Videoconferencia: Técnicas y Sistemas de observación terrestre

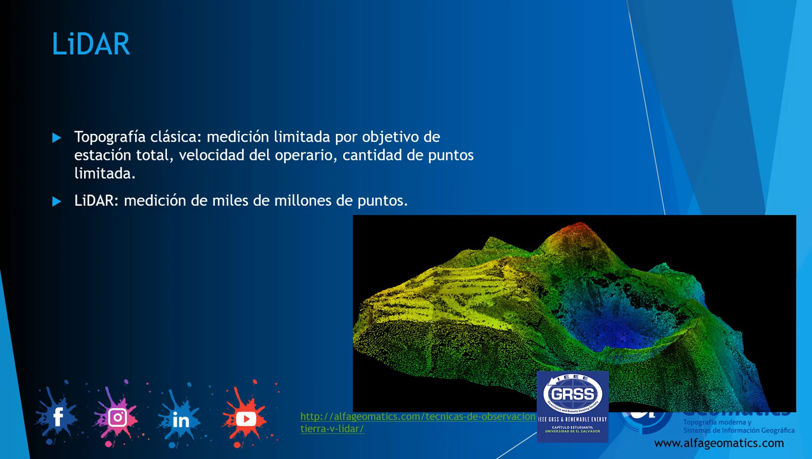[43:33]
tridimensional que ven en pantalla que se ve punteado quiere decir que hay muchísimos puntos y sería imposible que un topógrafo de forma clásica lograse el nivel de detalle que tiene este modelo digital del terreno porque solo se puede lograr a través de teledetección entonces ¿cómo se clasifica el LIDAR?
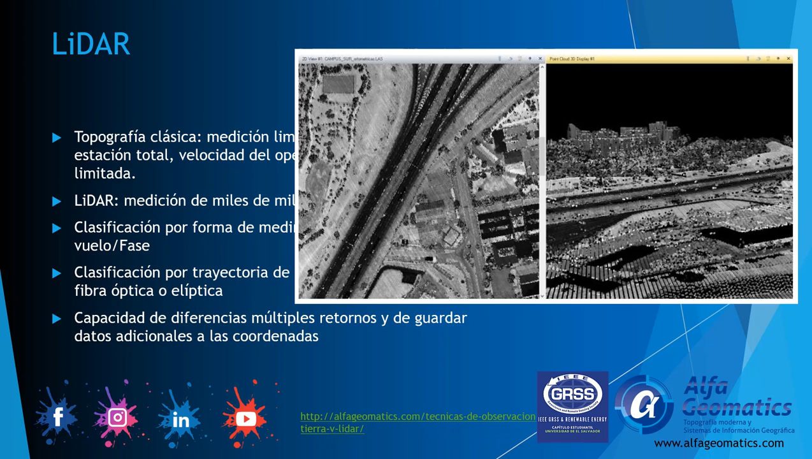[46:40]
y a aplicarse en El Salvador a pesar de que de que puedan ser en algún momento muy costosas siguiente técnica
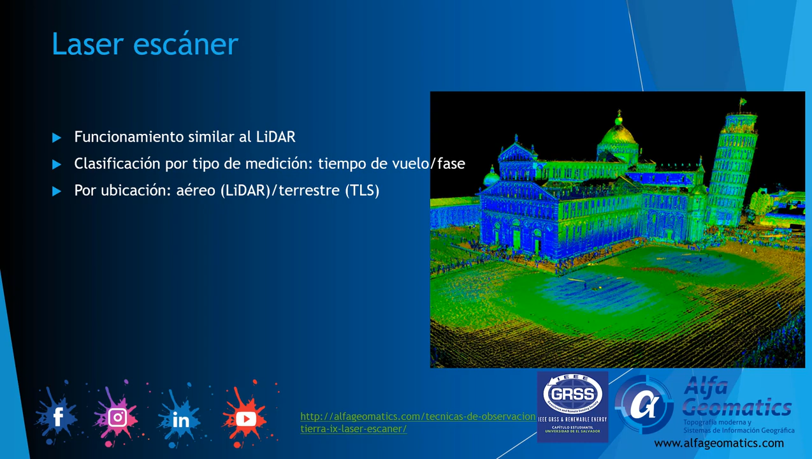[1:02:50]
de que es un lidar es un lidar y al igual que lidar también existe una clasificación en tiempo de vuelo y fase que ya explicábamos y por ubicación aéreo que se le conoce como lidar como ya lo mencionaba y terrestre que se le conoce como TLS o terrestrial terrestrial láser escáner entonces por su movimiento
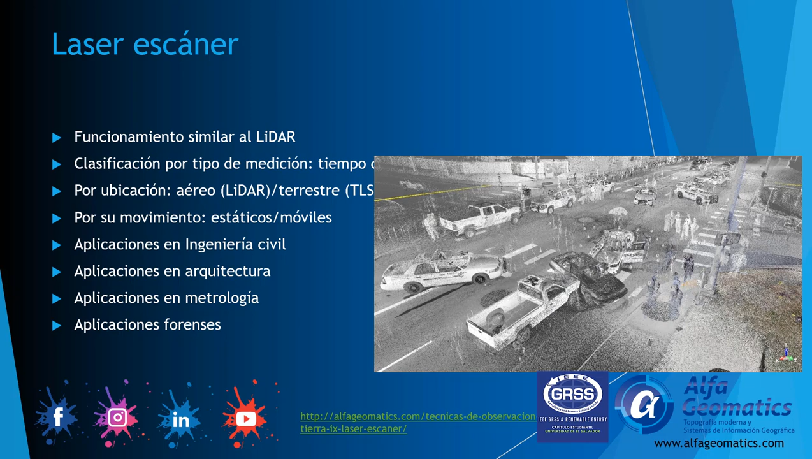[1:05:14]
y ya se puede contemplar con mayor detalle en oficina qué fue lo que ocurrió quiénes eran los culpables poder tener evidencia sin ni siquiera tocar lo que los elementos que están involucrados en el accidente bien
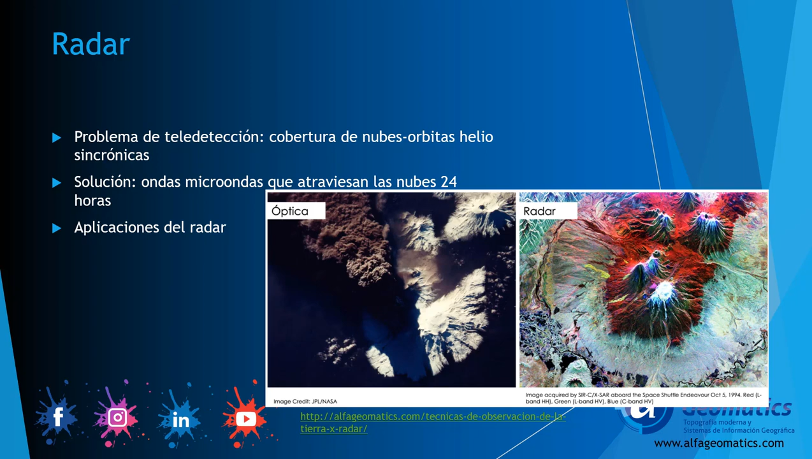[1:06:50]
diferenciados los picos del volcán y la lava que hay derramada alrededor